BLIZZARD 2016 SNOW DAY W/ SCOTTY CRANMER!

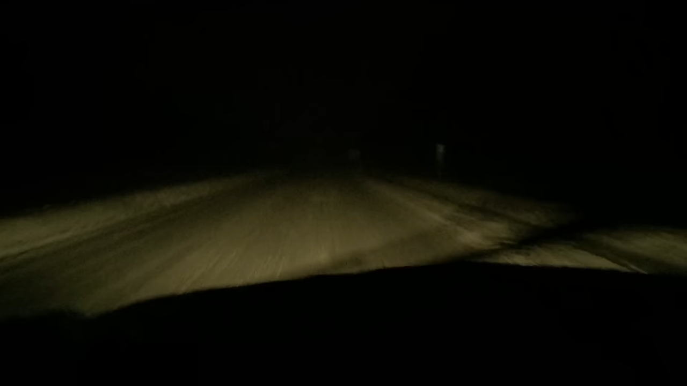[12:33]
Let him be weird, okay? All right, so we're driving home from my parents' house, and look it, there is no visibility. This is 195 right now, and literally, I can't see anything.